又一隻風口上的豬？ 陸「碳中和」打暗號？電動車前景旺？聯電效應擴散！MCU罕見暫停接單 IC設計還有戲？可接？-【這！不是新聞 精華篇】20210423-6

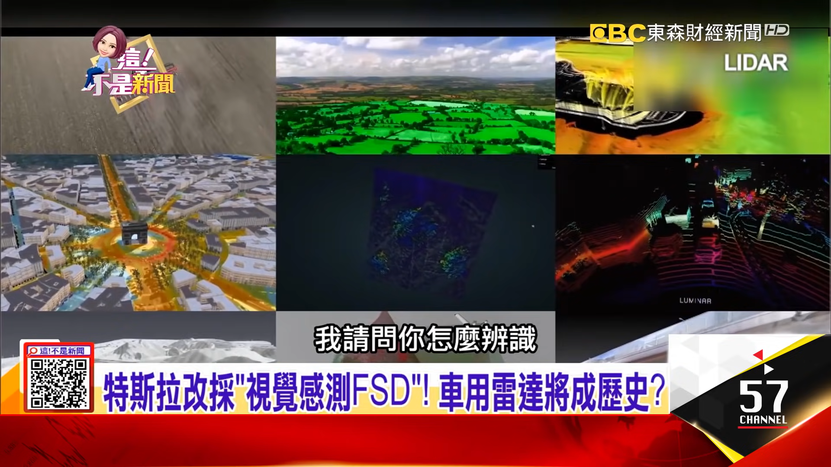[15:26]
辨识可是我们现在的光学雷达最远可以测300公尺